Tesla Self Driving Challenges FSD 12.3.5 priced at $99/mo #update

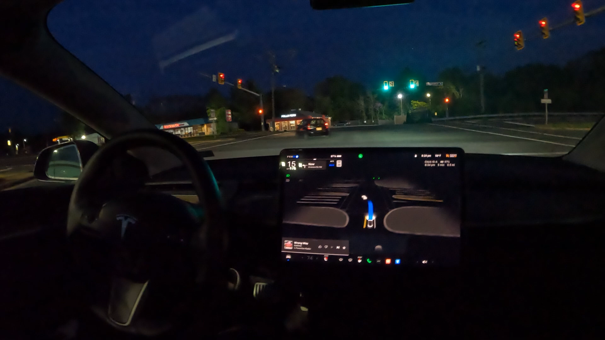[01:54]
ahead and make a left onto um drainsville i'm surprised it went this way this time instead of just going ahead and making a left onto the access road but anyways here we go we um i'm so surprised it did that i actually wanted to challenge it a little bit more and go through the access road a little bit but anyways it switched lanes during the lane during